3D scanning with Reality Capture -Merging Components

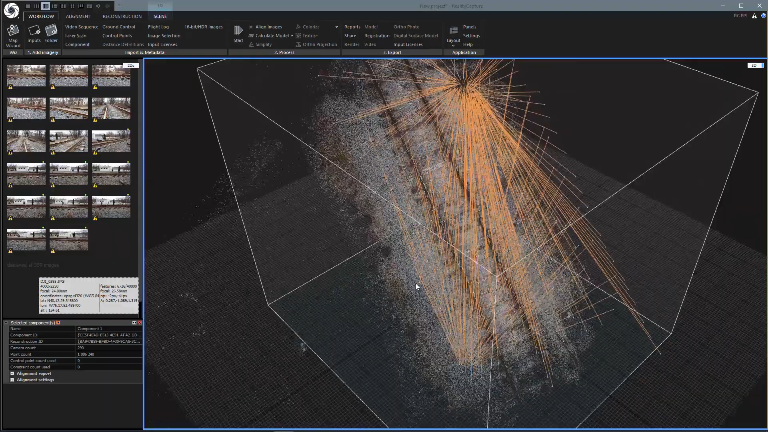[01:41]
and waited for it to align, and it looks pretty good at first. But then there's a problem that you may not realize when you're just looking at it like this.
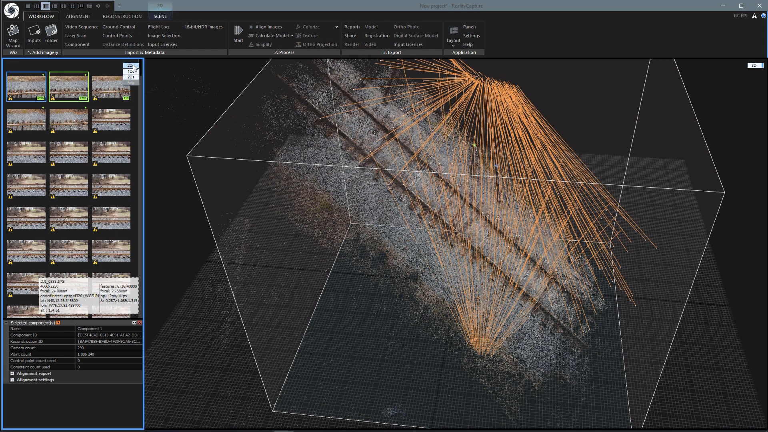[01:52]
So if you come up here to the little dropdown and change it to 1Ds, you'll see we actually have three different components here. Components 0, 1, and 2.
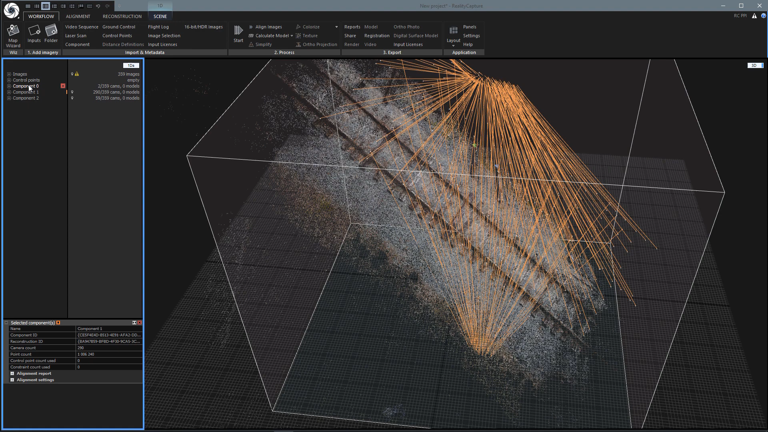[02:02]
And if you click each of those, you'll see what they are. So that's components 0, 1, and 2. So you can see it's not getting all of the photos in one model. And so that's what we're going to look at now, is how to merge them.
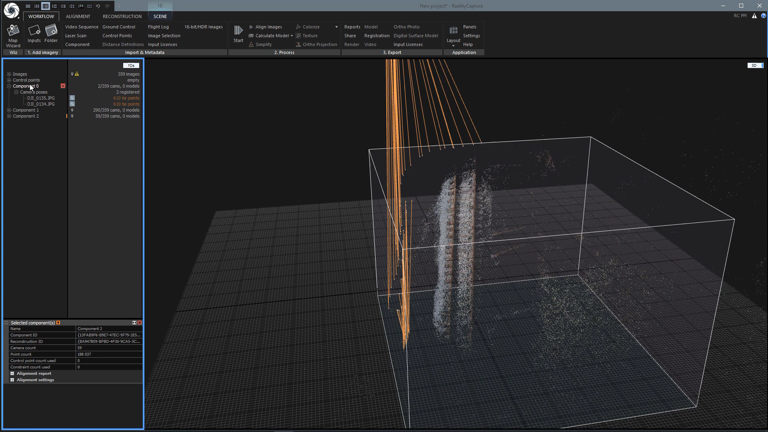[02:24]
So see, component 0 only has two images in it. And you can see it says that tier 2 registered.
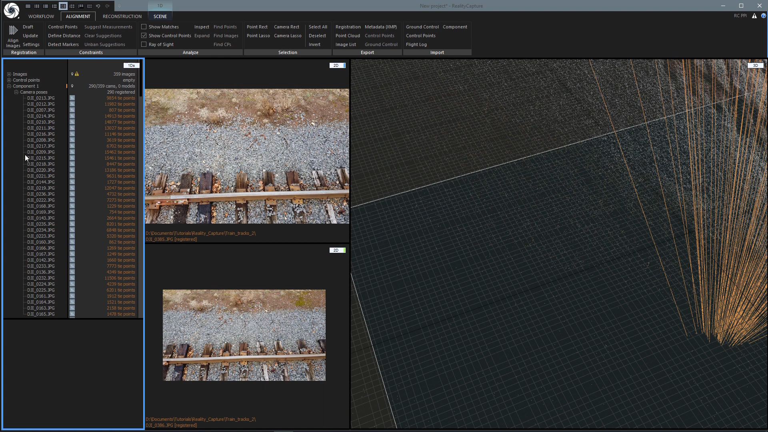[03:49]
There's all of our images. And now we can just drag the images over to either of these windows. And it really helps when you're going through these. Notice when you drag it, it doesn't show which one you dragged. So it really helps to click it first and then drag it. It's just a good habit to get in. That way, every time you click one, you can come back here and say, okay, that's the last one I dragged. And there's me working the drone.
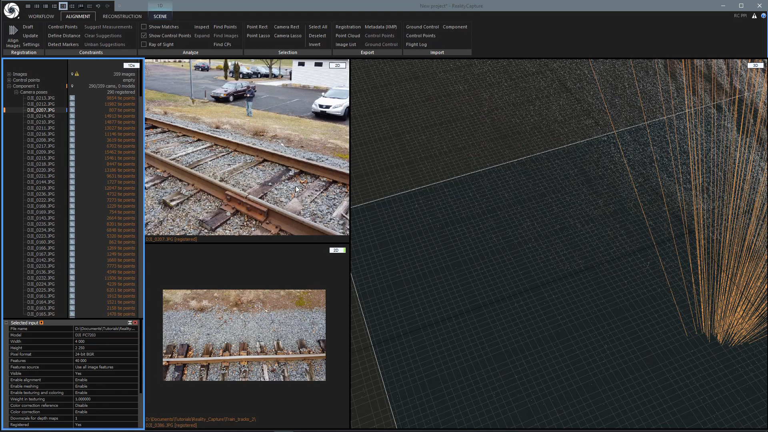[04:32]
So what we're trying to do here is you want to look for some point that stands out and is easy to recognize in other photos. So like look at this board here that's kind of really dark and it has a single rock right in the middle. That would be a good spot.
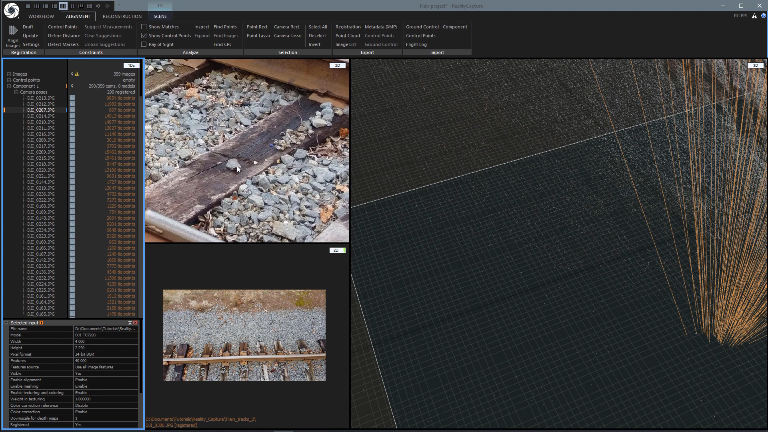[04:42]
So you would want to come up here and hit control points and click on there. And it will create point zero.
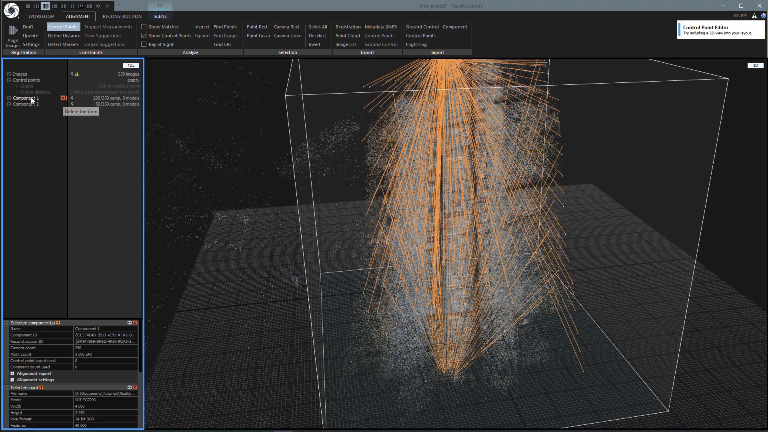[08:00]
And I'm making sure component one has the most images in it, so I'll use that one. And so I'm going to come up and hit control points again. And I'm going to hit create. And so that made our new point zero. And we're just going to drag the mouse around on the 3D point cloud. And you can see. Oops. There we go. Oh, I messed up. OK.
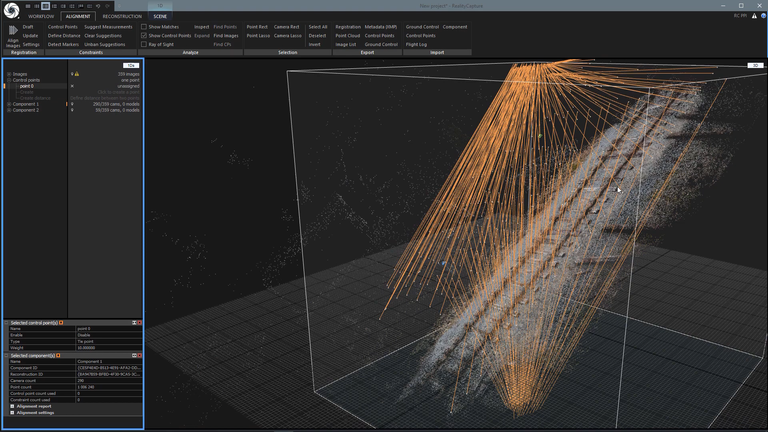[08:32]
So anyway, create and see control points. There we go. I'm going to make sure that the control points button is turned on. And so we're just going to drag around. And you can see these little white lines coming from my mouse there showing where all the cameras are that connect to that spot that I'm pointing at. So right now I can see it's pointing at quite a few.
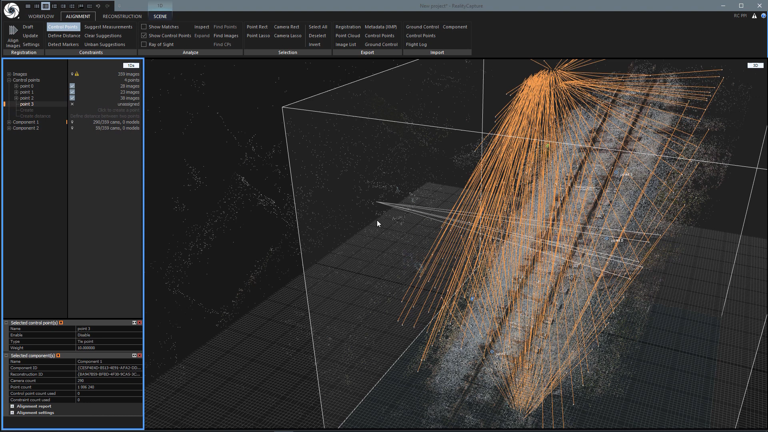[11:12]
Which is a little bit annoying with clicking all these green boxes, but nowhere near as bad as the old way. So I'll just go ahead and create some more of these. And I'll get back to you when it's done. Okay, so I made six of these. And I tried to spread them out across the entire point cloud there. And hopefully that will be good enough.
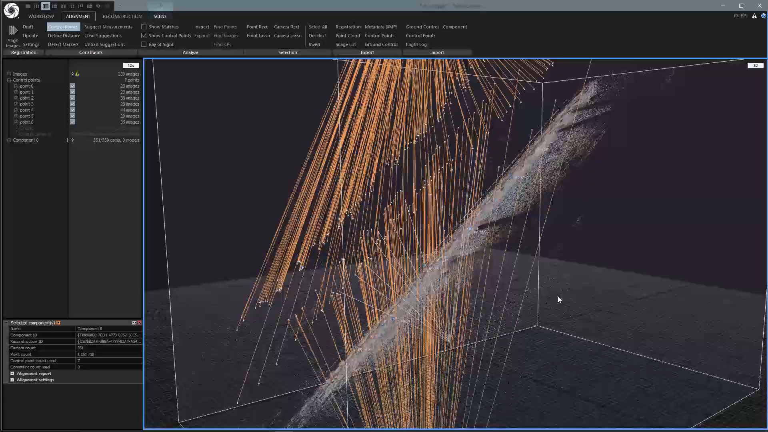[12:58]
And so sometimes that may not be quite as easy. You might have to go through several iterations. So you'll get components one and two with parentheses one. And they may not be perfect, but it might be one of them has more than it did before. So then you'll just repeat this process and add more of these control points. And then align again.
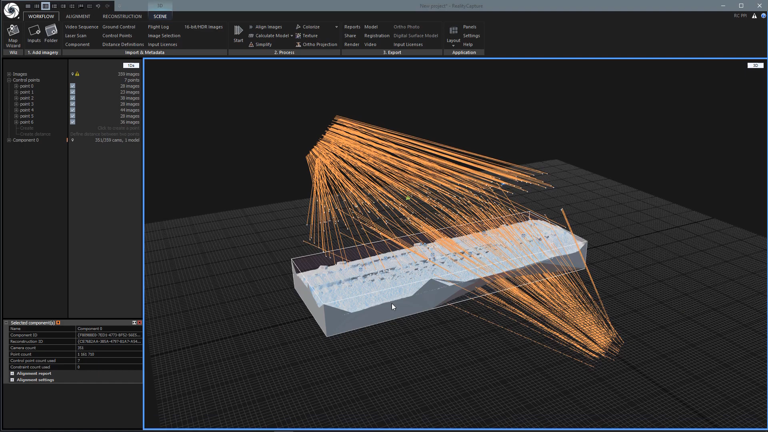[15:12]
And let's take a closer look. So at preview quality, that's still even not too bad.
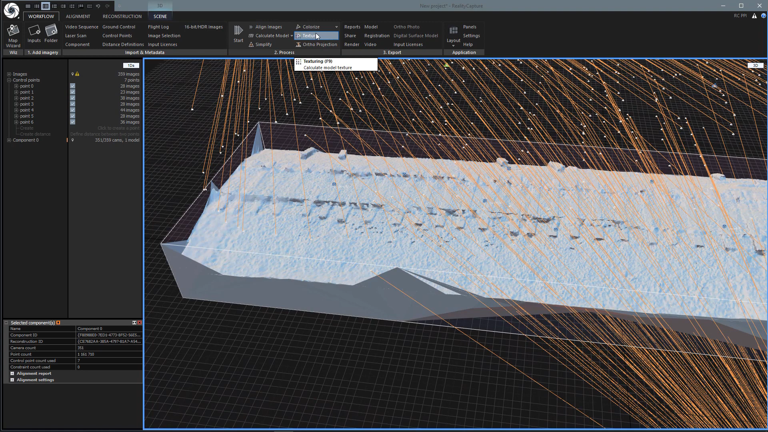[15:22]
Let's give it some quick textures, colorize it, and preview quality.
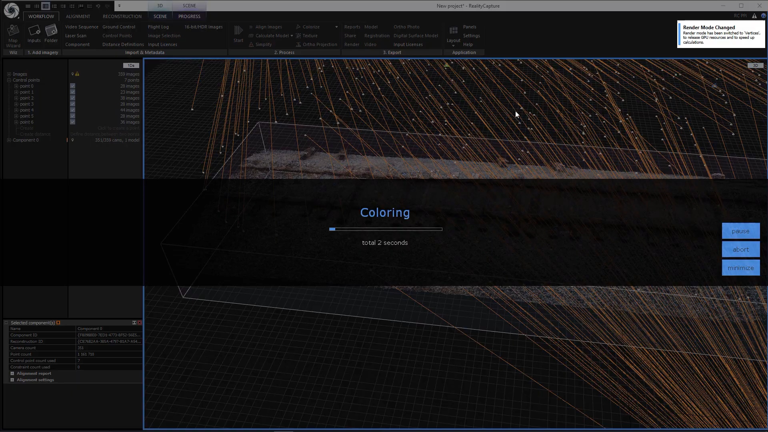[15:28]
And there we go.
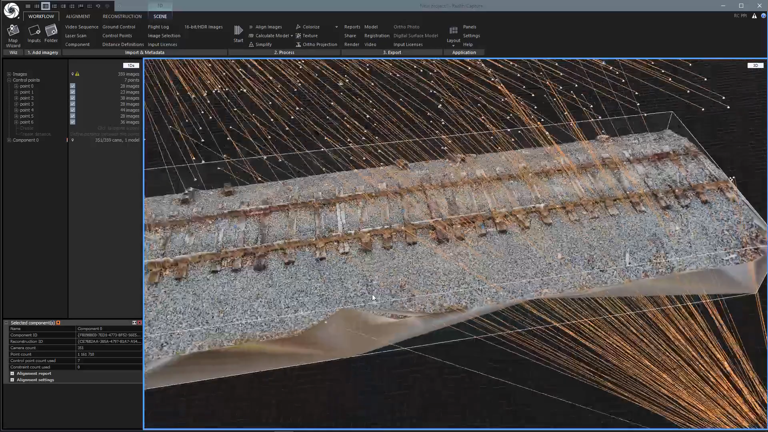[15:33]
So yeah, again, even at preview quality, that's not so great when you're zoomed in, but from distance, that's not too bad.
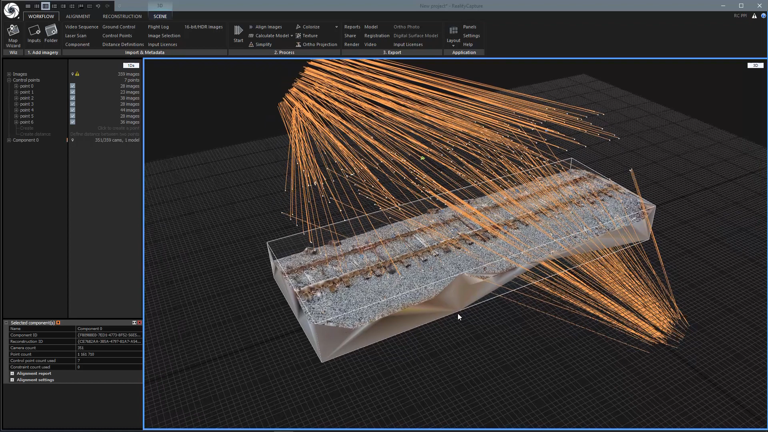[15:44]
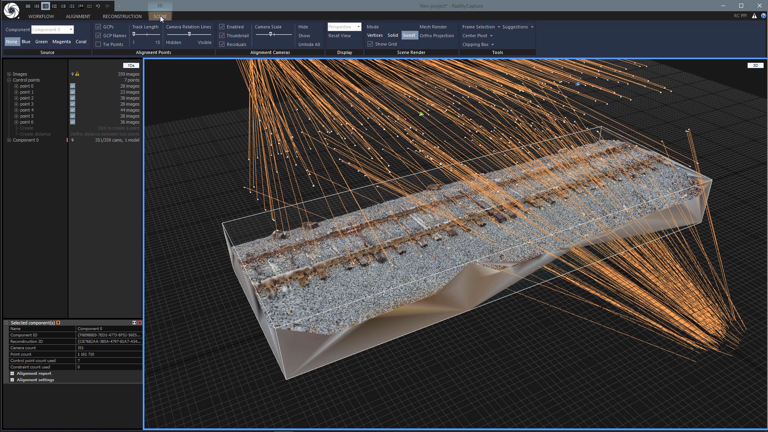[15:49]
Let's turn off these residuals here and get a good look at it. And so there you have it.